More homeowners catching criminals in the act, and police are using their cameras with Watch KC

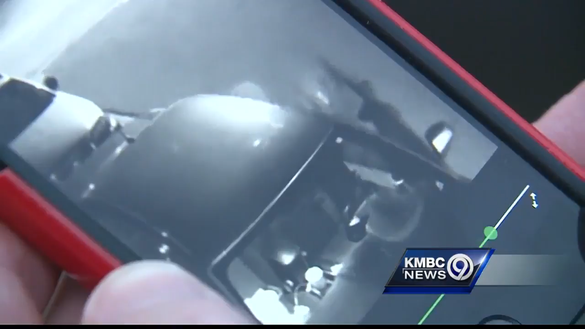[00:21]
Thieves stopped in David Grandforsley's Summit driveway. There's a suspect leaving, his hands full.
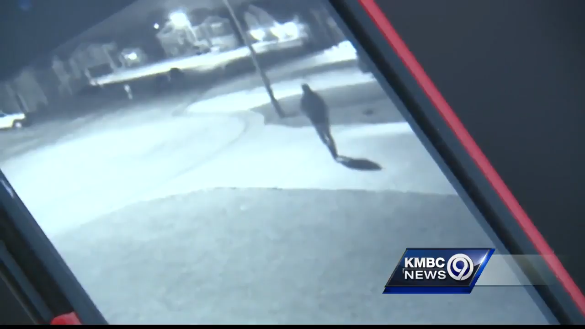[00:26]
Making off with about $10,000 worth of personal and work property. It's emotional.